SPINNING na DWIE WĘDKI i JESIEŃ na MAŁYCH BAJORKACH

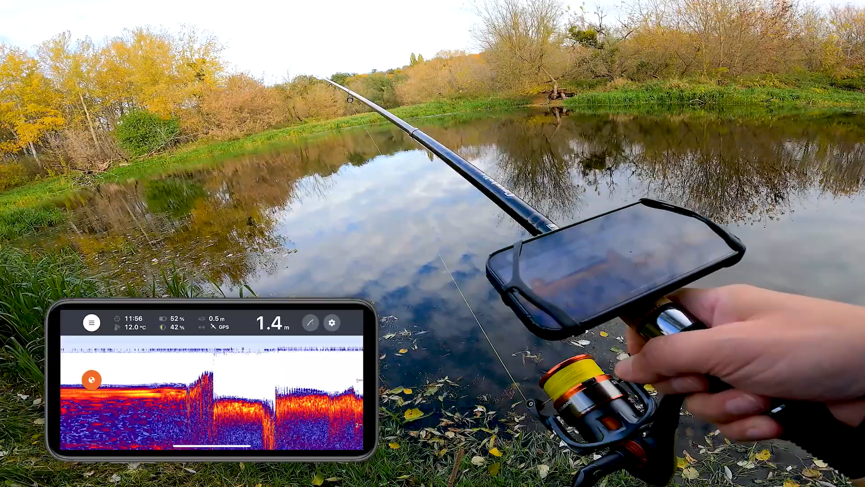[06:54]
On screen: depth 1.4 m, water 12.0°C
O, zobaczcie, nawet taką śrubkę tutaj narysowało. Dno gdzieś tam głębiej trochę twarde. Widać, że żółty przebija, czerwony.
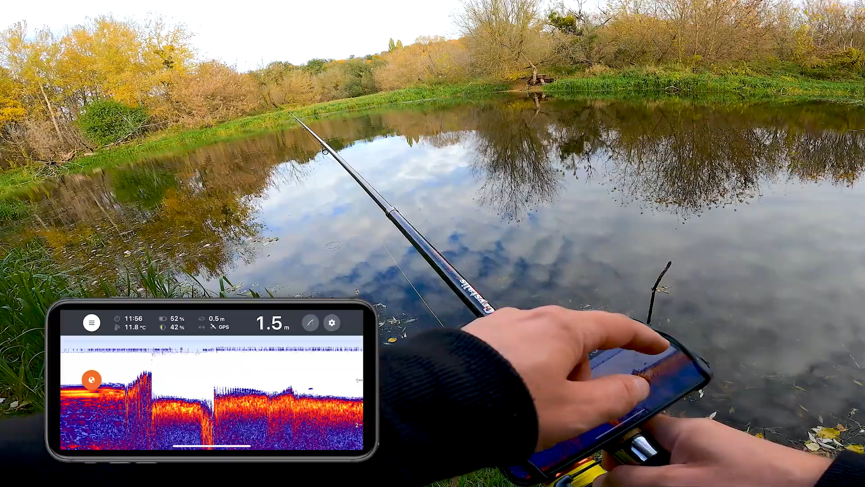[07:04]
On screen: depth 1.5 m
Natomiast na samym dnie dużo takiego niebieskiego, taki namułek widać. No pewnie namułek, jakieś liście, resztki roślinności. To, co właśnie zwijaliśmy. Przynęta do dna opadała. O, tutaj coś ciekawe, co to jest. 1,7, zobaczcie. Wjeżdżamy na środek. 1,7, bardzo powoli dno spada. O, tutaj coś nam tu rysuje.
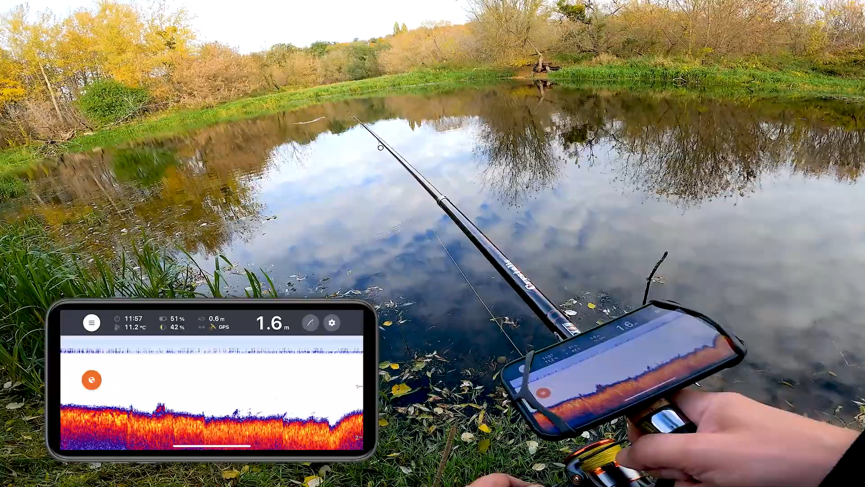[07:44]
On screen: depth 1.6 m, water 11.2°C
1,7. 1,8 nawet na chwilkę skoczyło. Zobaczcie, jakieś dziury poryte. O, coś tam przy dnie. Stoi. I tu gdzieś już powinno być gwałtowny wjazd. Na płytką wodę. Jakie śrubki, coś tam tak jest. I tu za chwilkę pewnie będziemy... O, i wjeżdżamy. Ale blisko brzegu. Myślałem, że dalej to wypłucenie się ciągnie. I metr. Słuchajcie, dobrze jest. Nie jest źle. Szybko, sprawniej, bezproblemowo.